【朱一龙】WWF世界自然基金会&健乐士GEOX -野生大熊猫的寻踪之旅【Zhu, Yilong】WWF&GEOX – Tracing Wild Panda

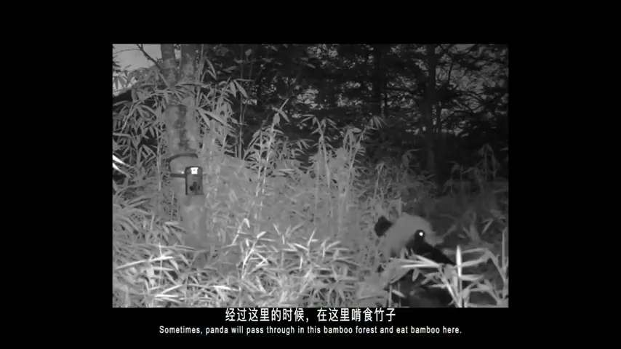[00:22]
我们能在这里看到野生中的下人大熊猫定期收集红外线相机上的监测数据是巡护队近身的主要工作